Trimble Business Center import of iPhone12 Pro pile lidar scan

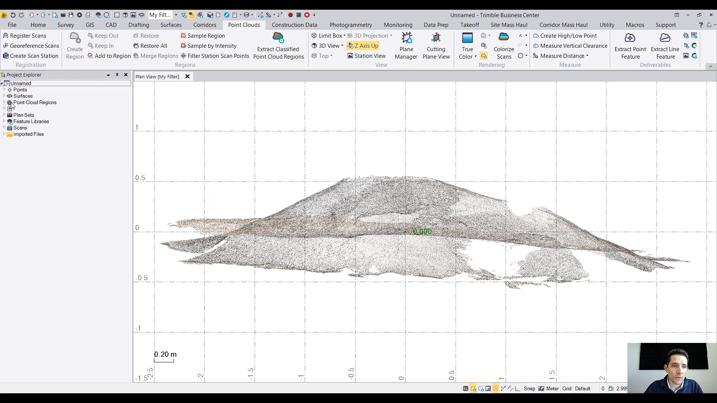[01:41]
We can take a quick peek here on the left hand side pile test and hit properties and see what we have in there. Actually under scans that's what I was wanting to do. So here actually under scans and scan Y1 it's telling us that within that four minutes and 18 seconds or whatever it took us to scan this pile it took
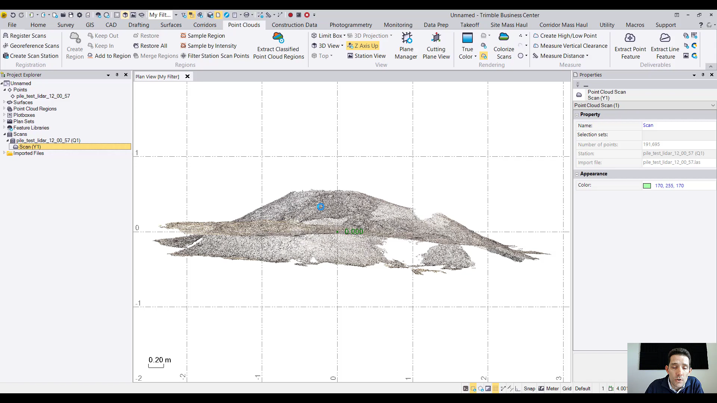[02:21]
191,000 points. If we want to take a quick peek at it I'm gonna jump into 3D view here and you guys gonna see
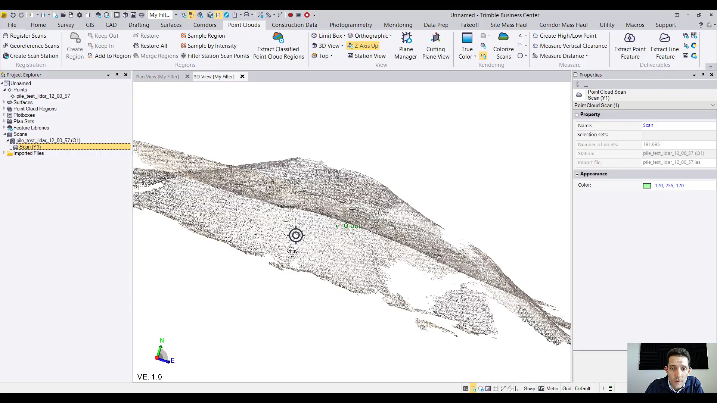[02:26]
right you guys gonna see this pile.
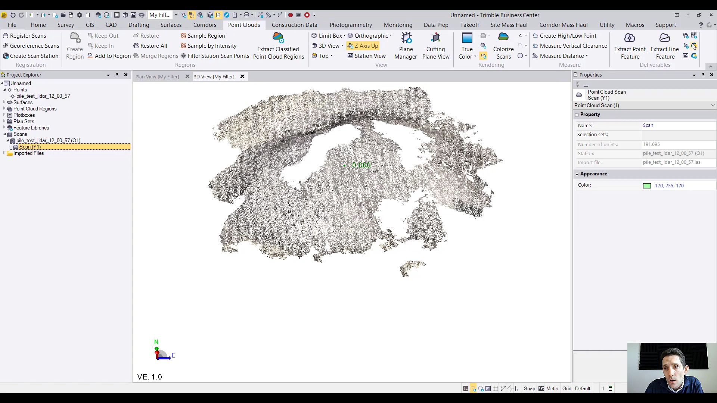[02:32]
Also here is like a little option where you can make the points thicker so it would kind of make
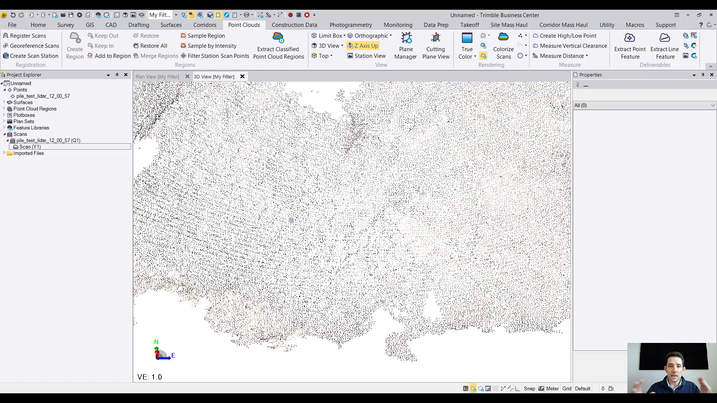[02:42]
it more join together. If you go extra large it's just gonna give you. Obviously as you guys can see when I did this you know I have few holes however depending on the shape of the pile we're talking minuscule
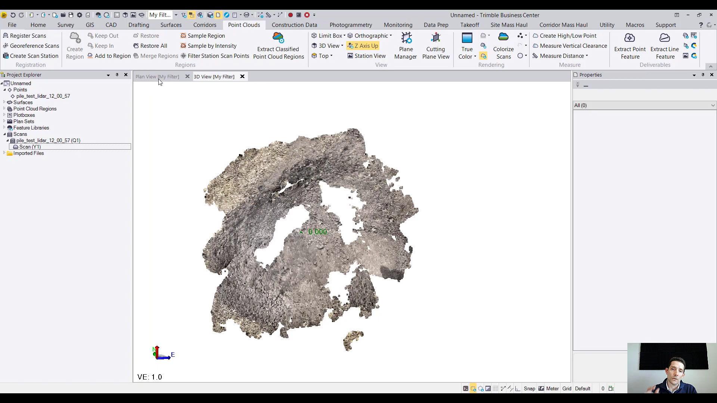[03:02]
hole which is gonna not gonna affect our volume. So as far as we can see you know this is a nice pile. I do not have a point cloud module so if I want to do some some stuff obviously it's not gonna let me. There is few little tits and bits which you can do. One nice thing which Business Center lets you do is create cat points out of this.
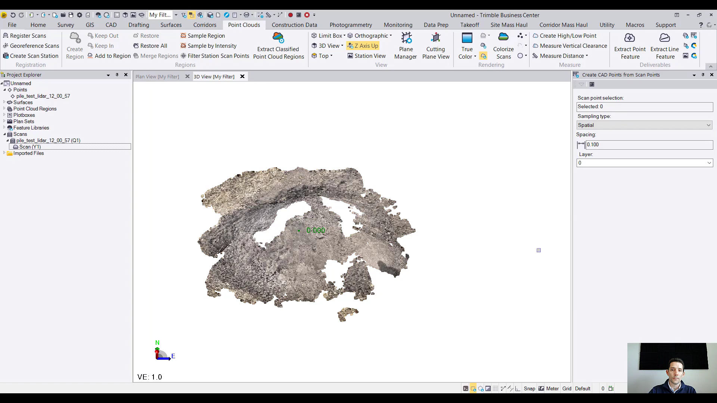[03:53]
There is few settings you know spatial select I'm gonna select our point cloud spacing point one so which layer you want to put it in. Once that once you hit OK Business Center is actually creating a whole bunch of I don't know if you guys can see
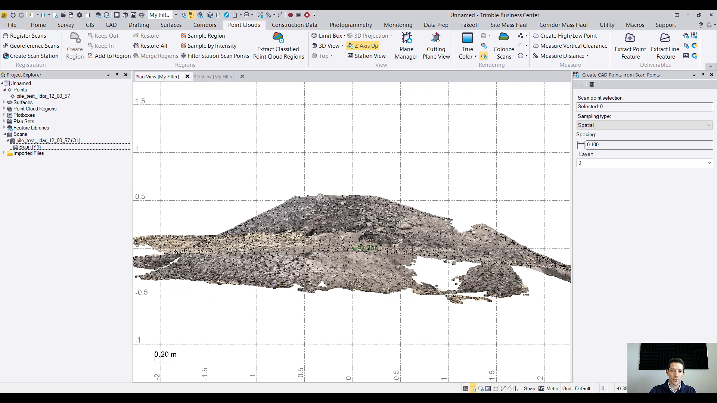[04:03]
this here let me do like that. You see those little cat points.
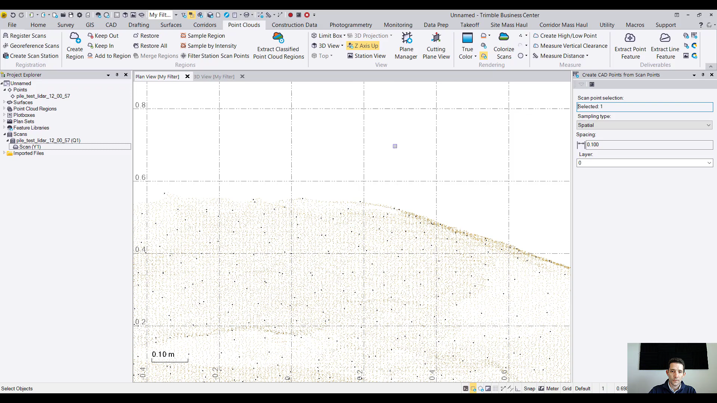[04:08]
Now what you can do is you can go to
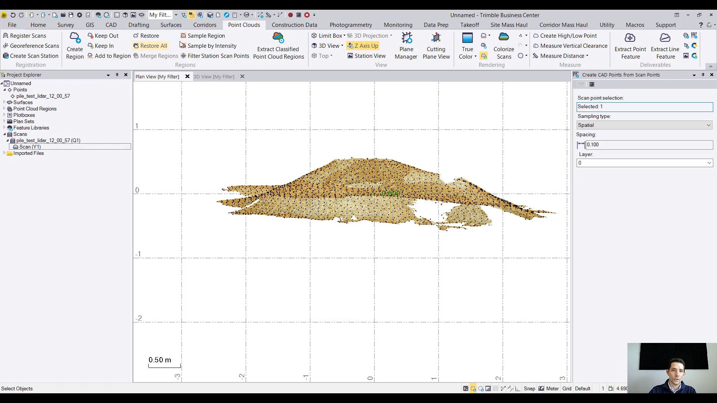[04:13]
your layer manager I can turn everything off
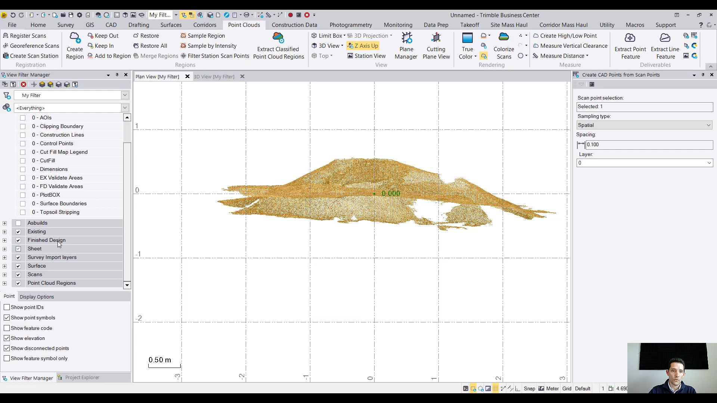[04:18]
even the scan and I can turn on I put it I believe
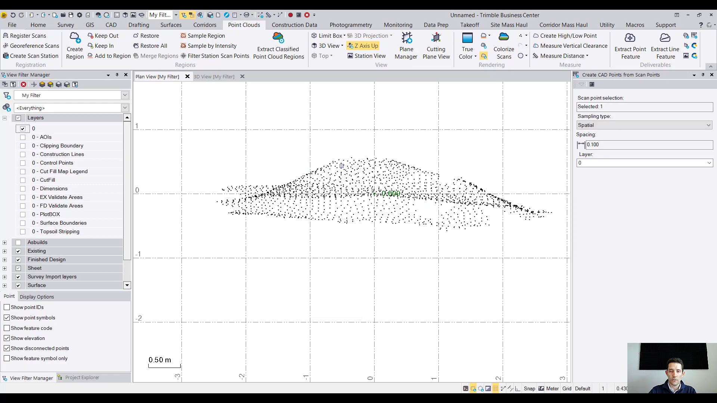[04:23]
so I have I put it on layer 0 so this is my pile now when I have it with a cat I can start creating